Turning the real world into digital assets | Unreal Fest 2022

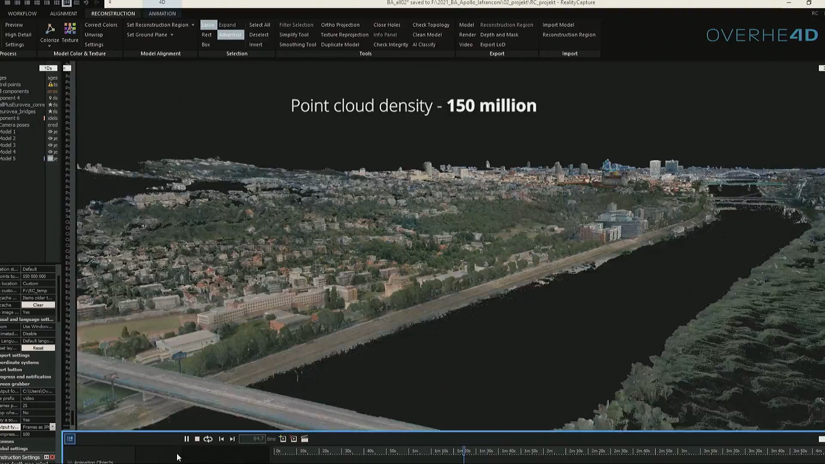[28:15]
See also this point cloud density, which is just meaning how many points are currently displayed on this stage.
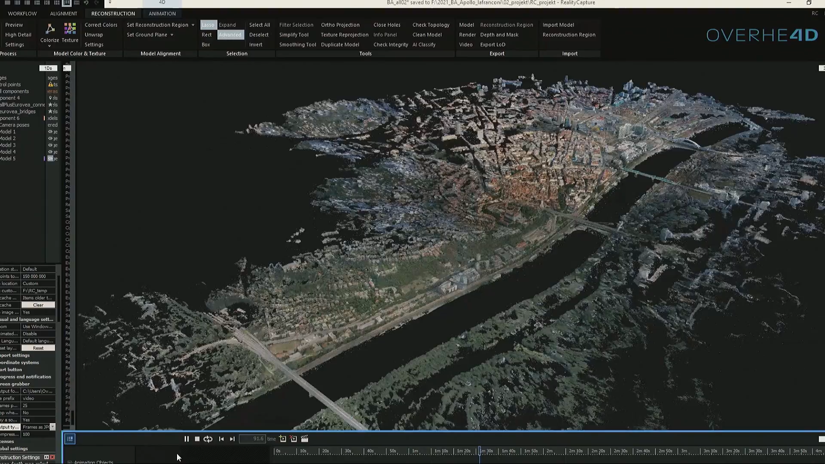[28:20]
But entire project was I think around 10 billion polygons in the raw stage.
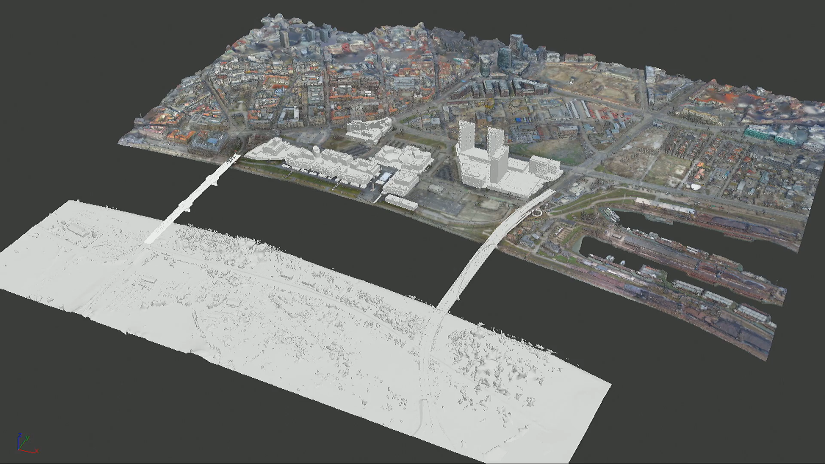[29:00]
but to optimize the scene in the best way is always to pick your like points of focus. So we have chosen the buildings which are important.